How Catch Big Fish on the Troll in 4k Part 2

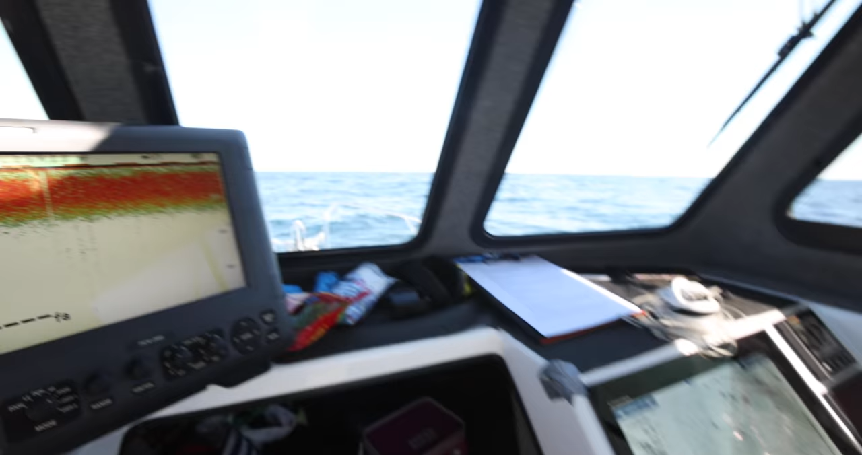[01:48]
There's something marking down there. Not a super good mark, might be a bit of bait.
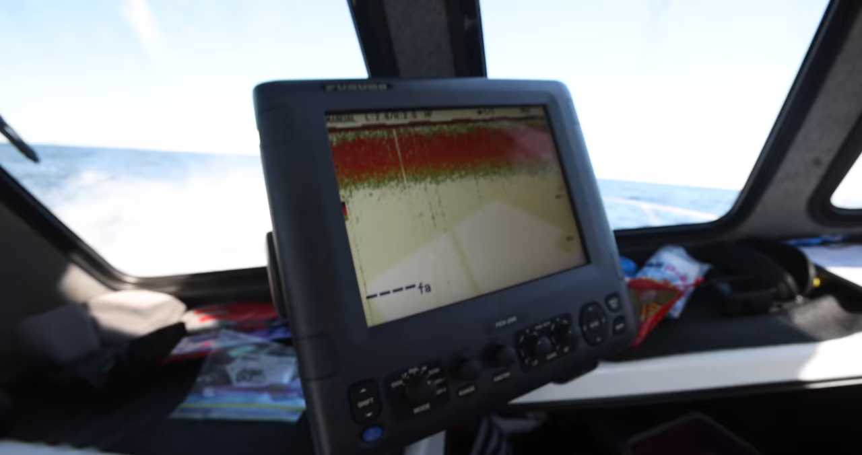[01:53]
Good interruptions when it's a real interruption like that.
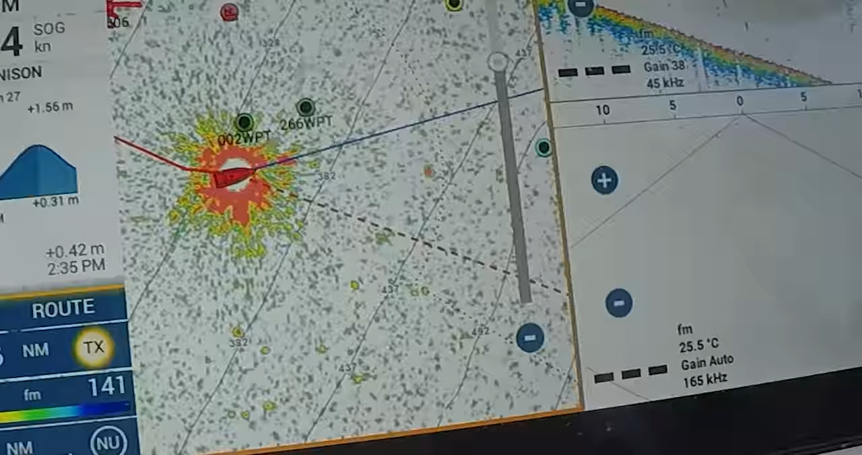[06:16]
So what that means is I'm looking with my radar for birds.
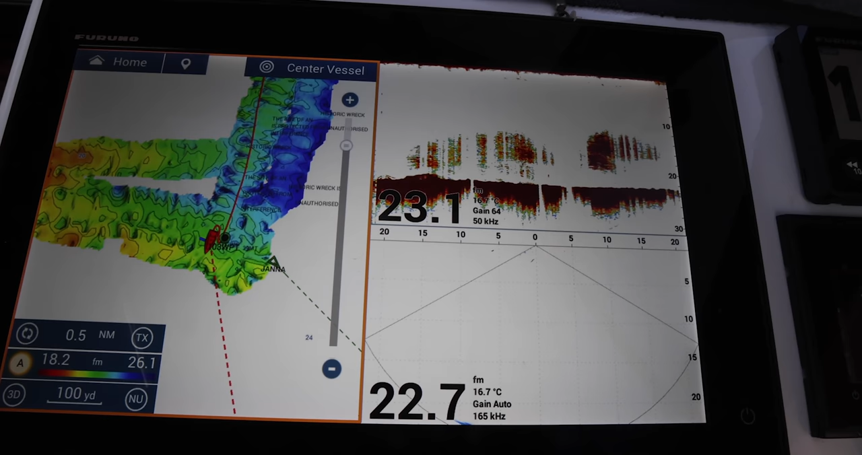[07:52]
And what the wasp does, it's a wide angle to give us the 3D. So it's actually searching out the side of the boats here, left and right, ending up to sort of 50 metres the side. So it's effectively running like a sonar around the boat and giving me, you know, a much greater search area.